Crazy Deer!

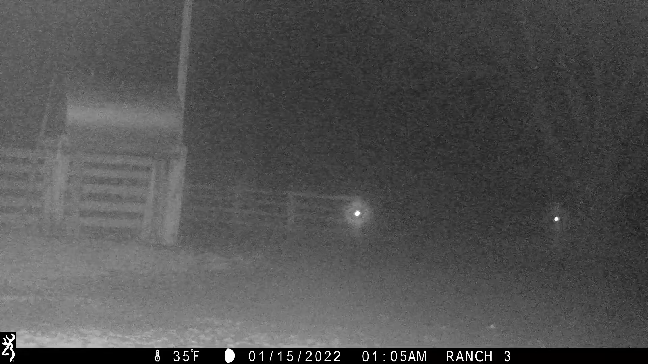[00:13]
everybody. Today we have this interesting looking buck that we've only seen on the trail cam. His horns look kind of weird. He does have a doe that follows him around. So the first part of this video shows the deer,
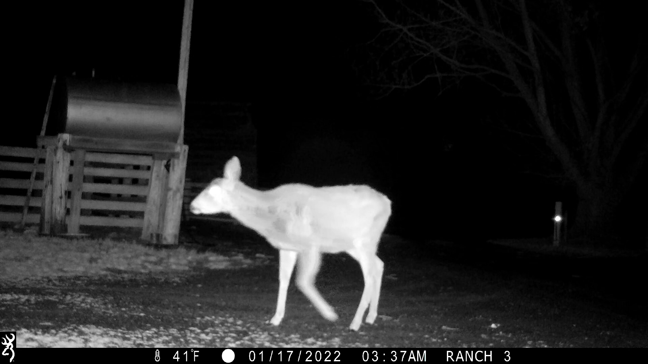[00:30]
and then the second part is a different trail cam.
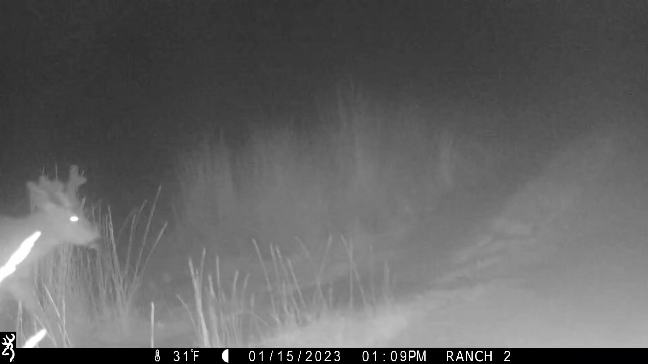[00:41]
The AM and PM are off on this trail cam, and the time,
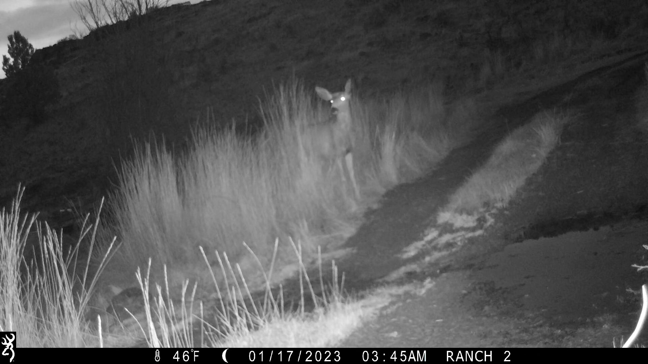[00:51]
I think, is an hour behind. There wasn't much going on at this spot on the trail cam except these videos you'll see.
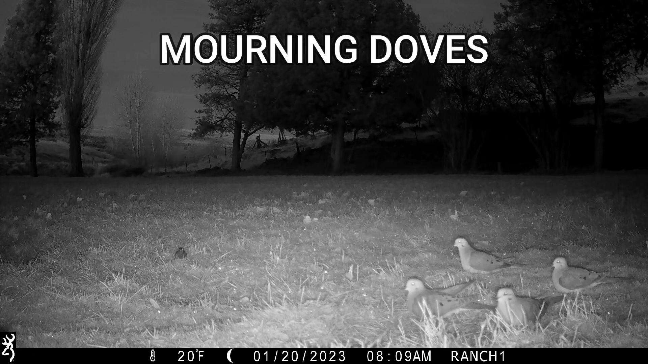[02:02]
This trail cam has its time ahead an hour, so it's really 7:09.